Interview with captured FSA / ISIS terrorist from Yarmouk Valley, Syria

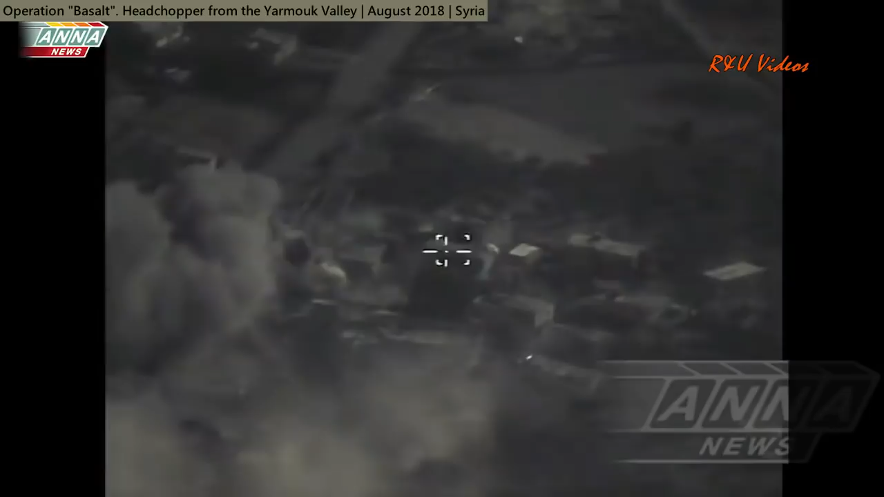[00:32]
Всю ночь по долине Ирмук раскатывалось эхо взрывов.
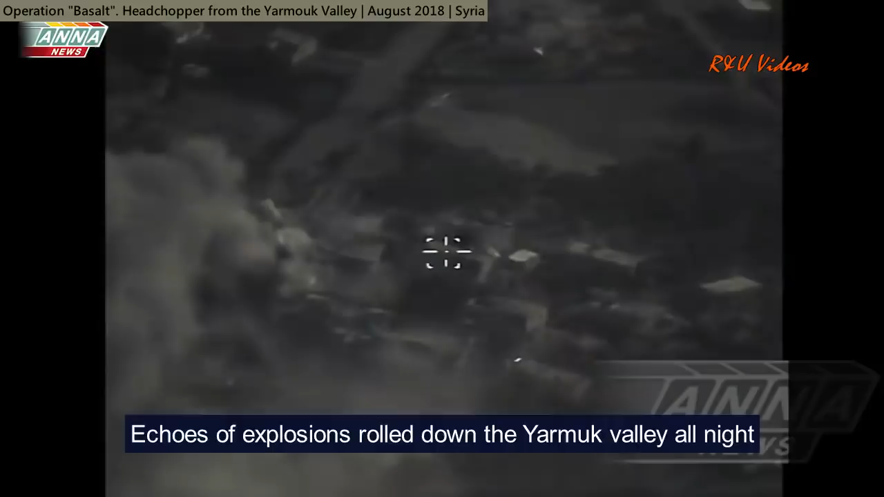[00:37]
Артиллерия накрыла в городе Шеджера крупный склад ИГИЛ, вызвав детонацию боеприпасов.
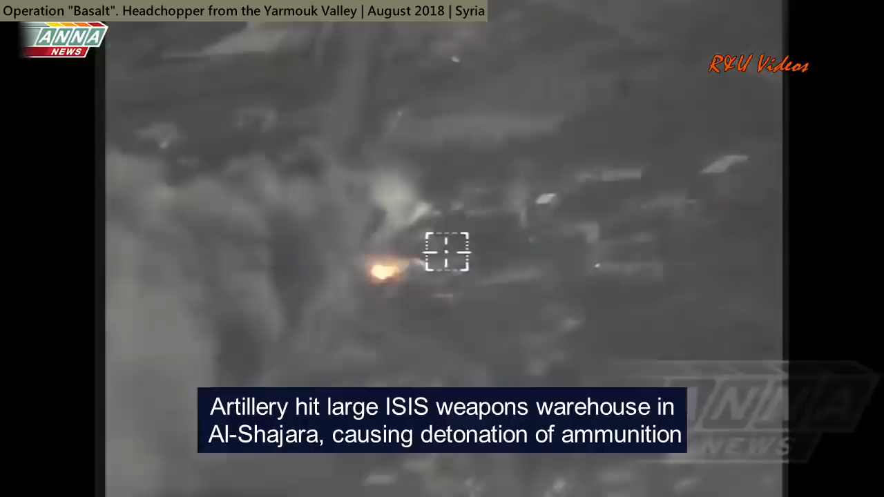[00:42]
Этот крупный пожар, видневшийся за километры, словно служил знаком наступающим войскам. Операция «Базальт» на юге Сирии подходила к концу.